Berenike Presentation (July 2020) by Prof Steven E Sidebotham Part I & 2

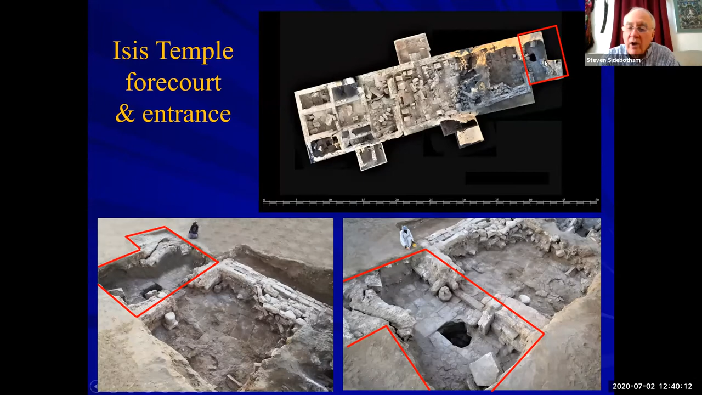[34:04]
So here again, a view of our orthophoto in the area in red is the entrance to the temple, which you see here in two views. And very interestingly, just this past season,
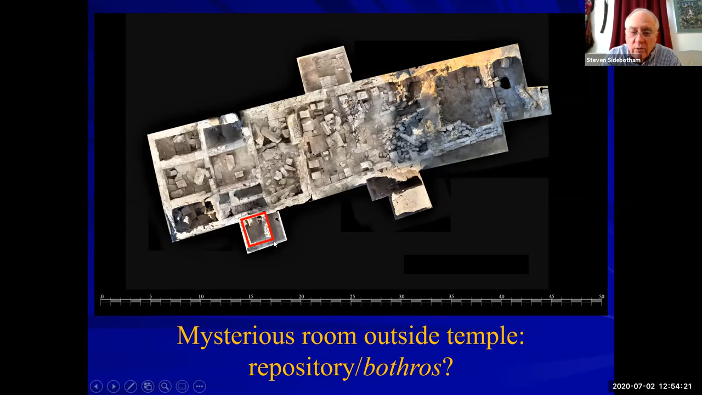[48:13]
It was built later, we know, probably in the fourth century or later. And we think it might have been a repository for objects cleaned out of the temple at that time.